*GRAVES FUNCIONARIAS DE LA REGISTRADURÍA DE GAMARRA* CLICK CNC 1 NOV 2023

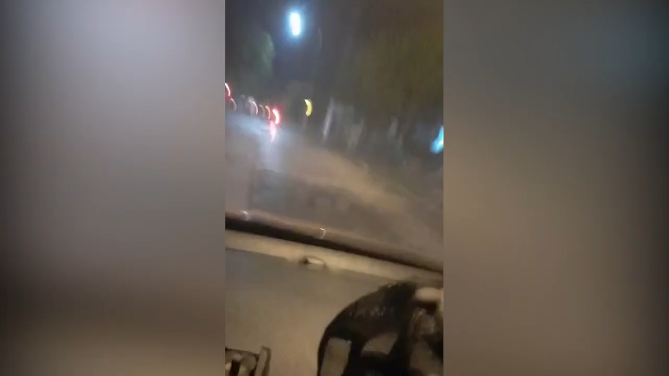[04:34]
Aquí acabaron de robar uno la moto, le acabaron de robar el domicilio de la moto, vean, vean. Le acabaron de robar la moto al domicilio. Quedó el domicilio sin moto ahora.